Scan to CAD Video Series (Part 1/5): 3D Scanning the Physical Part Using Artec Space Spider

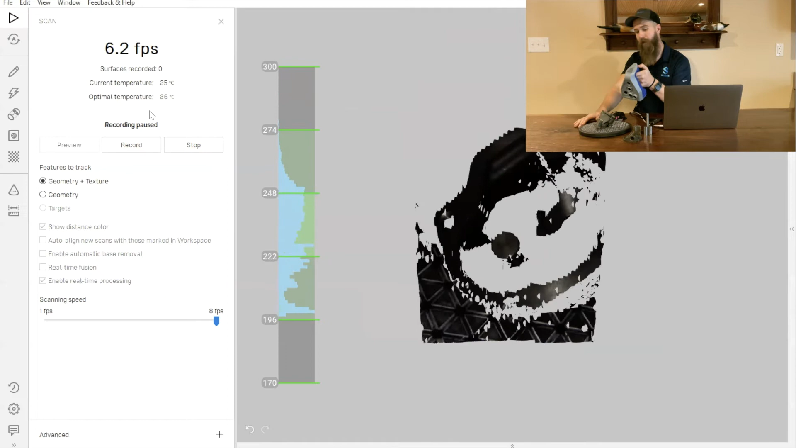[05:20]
So we go ahead and start working on that process
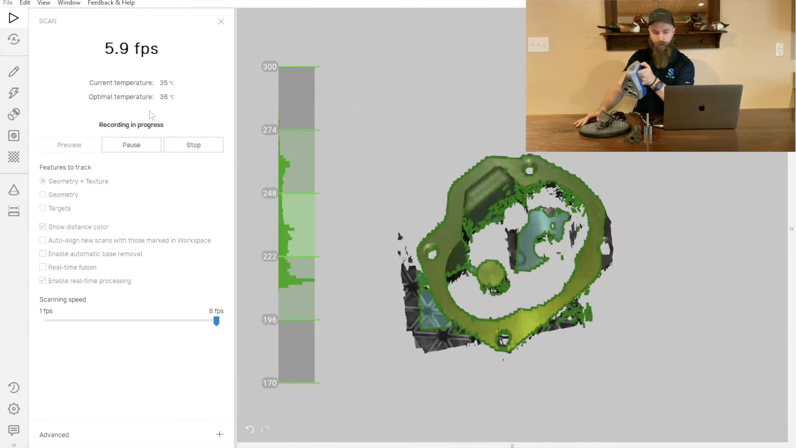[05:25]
by flipping the part over and just scanning inside the part and getting these surfaces.
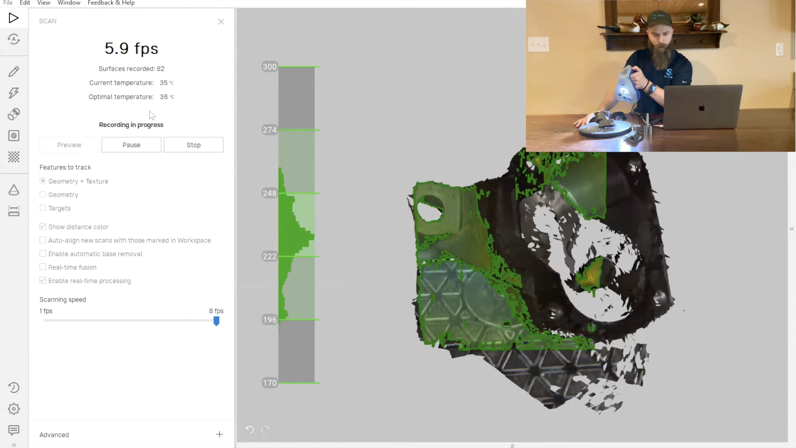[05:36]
So these are machined surfaces inside of this oil pump.
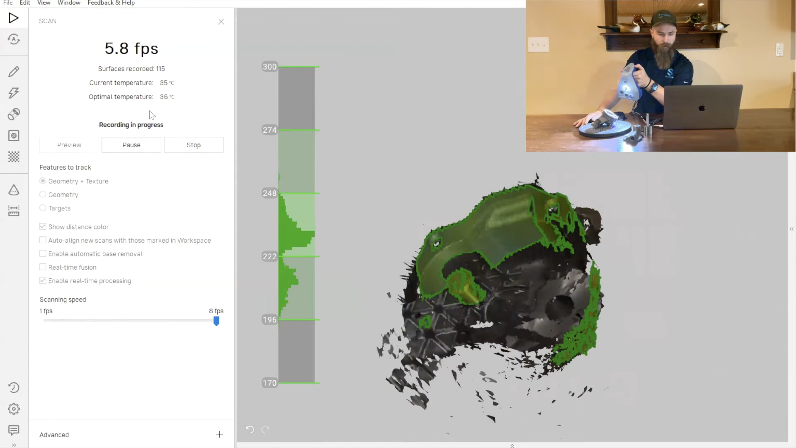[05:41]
And you can see that as long as the scanner can see the surfaces, it's picking them up relatively well.
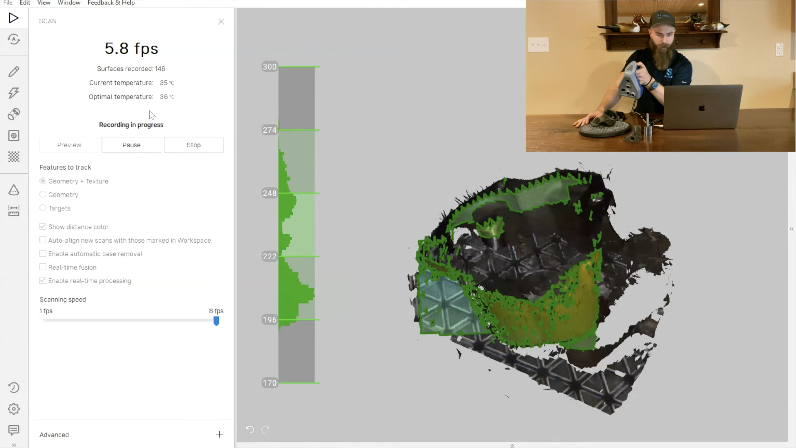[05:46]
We'll notice that down by where that shaft is that's inside the part,
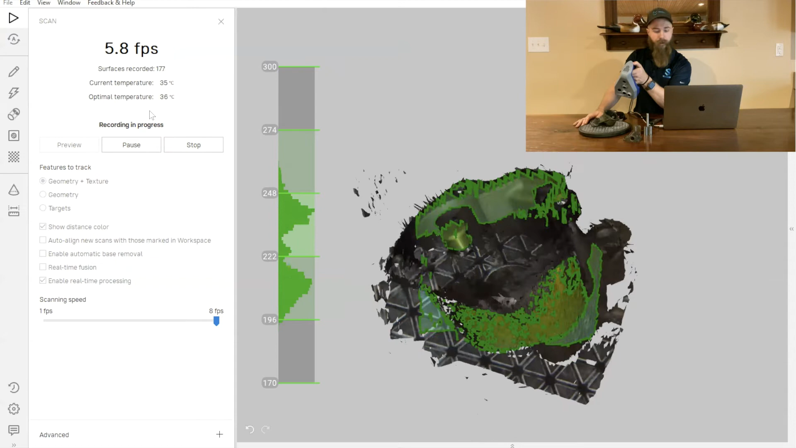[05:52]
there's a little bit of obstruction for the lenses of the camera.
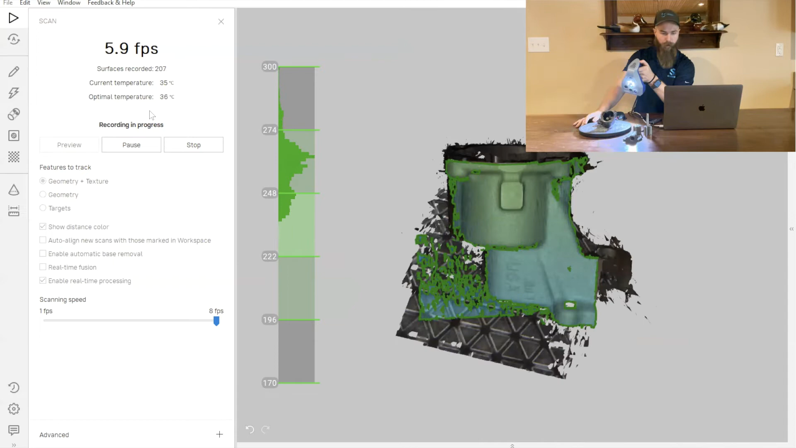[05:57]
So we're not capturing a lot of that data currently. We'll go in and try and get a little bit more of it from another orientation.
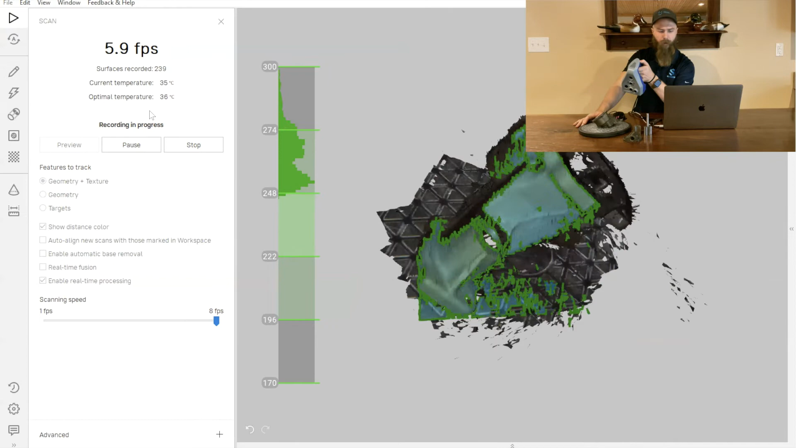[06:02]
But what we'll see in the actual reverse engineering
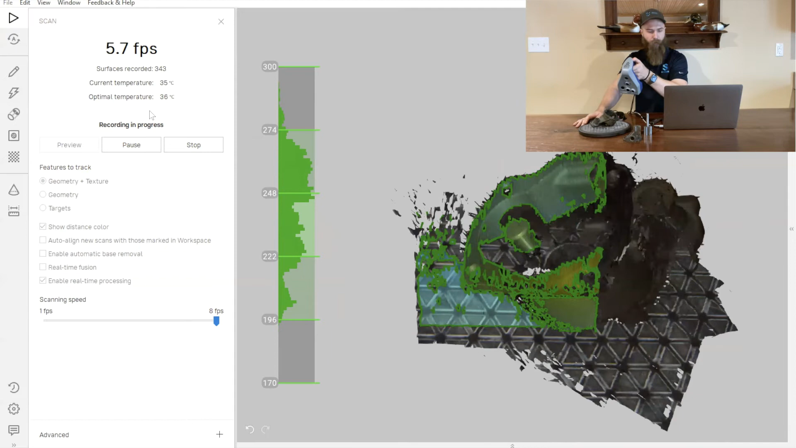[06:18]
As long as we have a basic profile and we understand what that shape is supposed to be, we can really effectively reverse engineer this part.
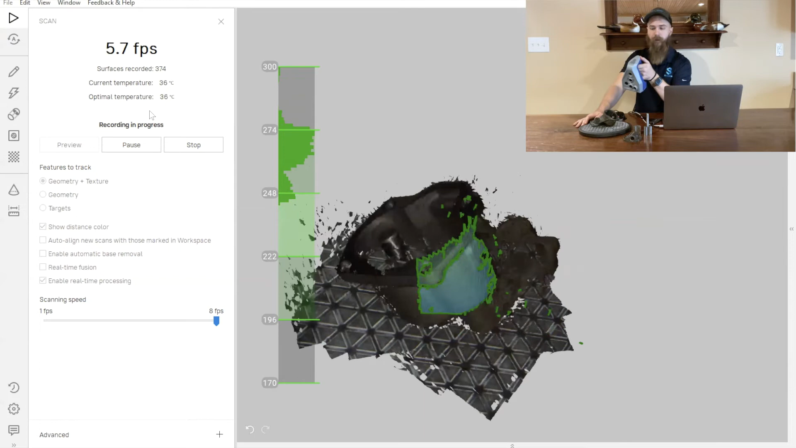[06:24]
So go ahead and put the part in one more orientation here.
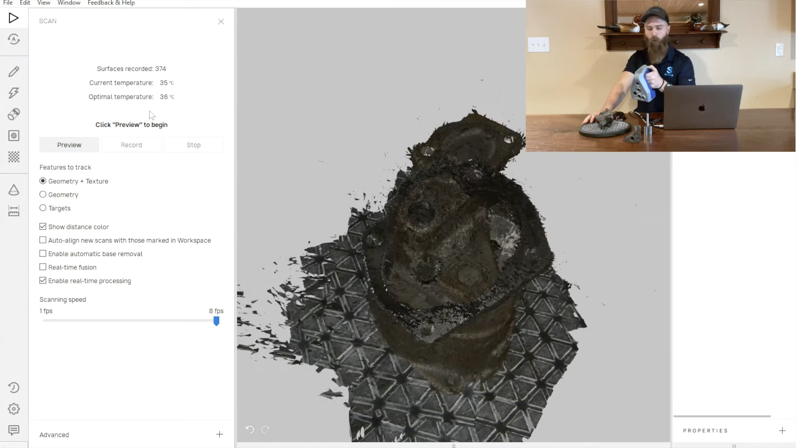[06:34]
And we'll just do a little bit more scanning.
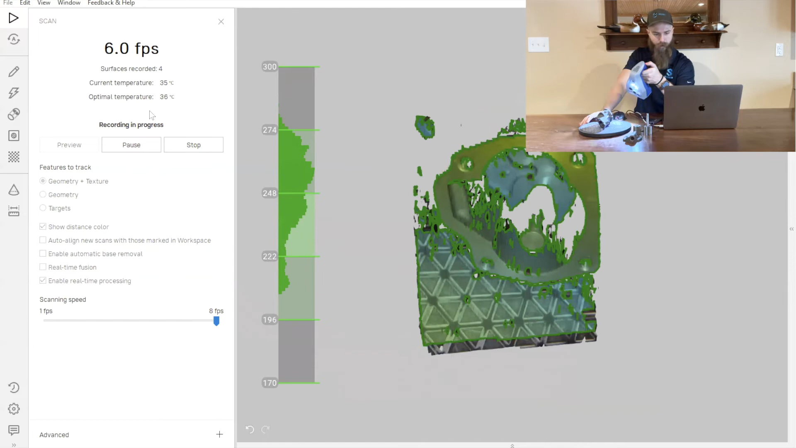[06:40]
We'll focus in on getting some of that data that's down
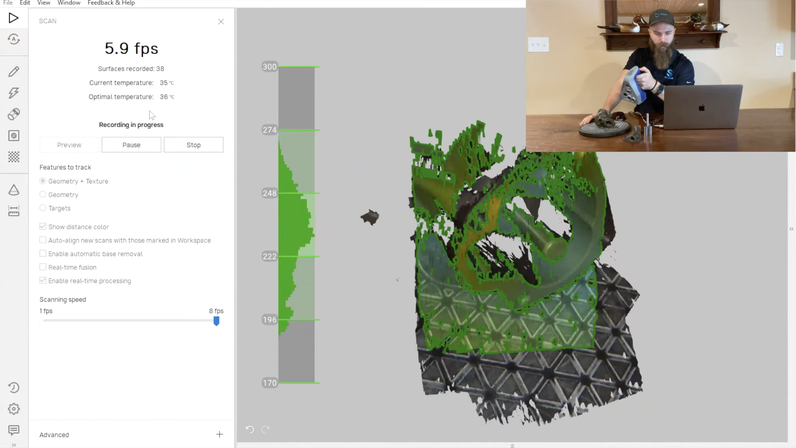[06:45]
in the internal area of the part,
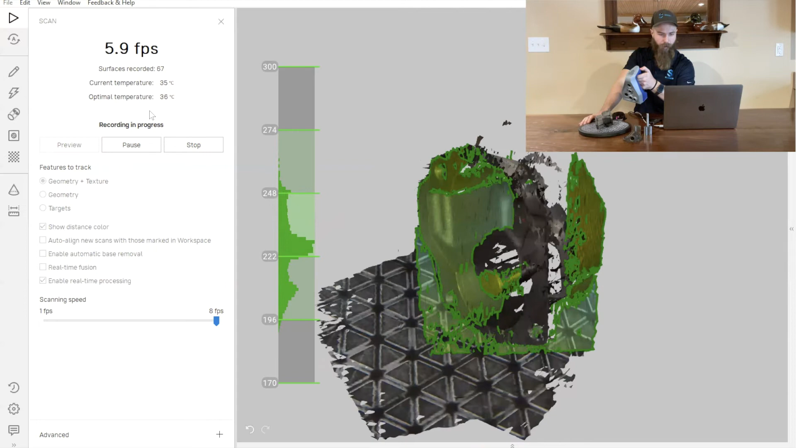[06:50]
moving it back and forth, side to side, just getting some of that detail.
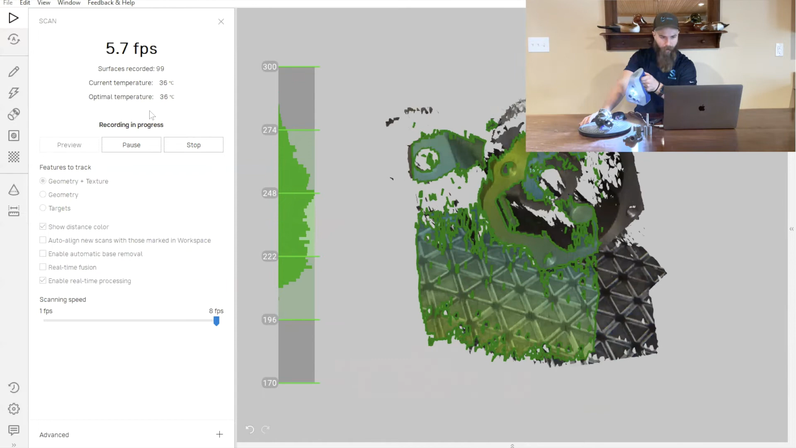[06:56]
And then for good measure, we'll go ahead and just scan around the outside of the part one more time,
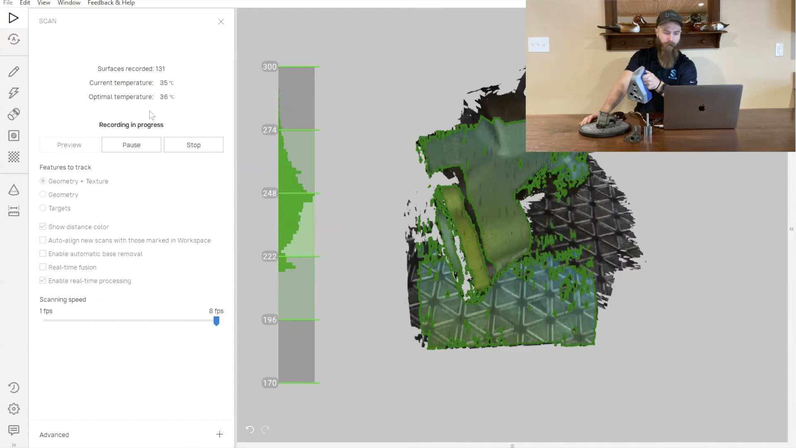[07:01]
just to make sure that we've got all of the little pieces and nooks and crannies that are going to be important to us for this part.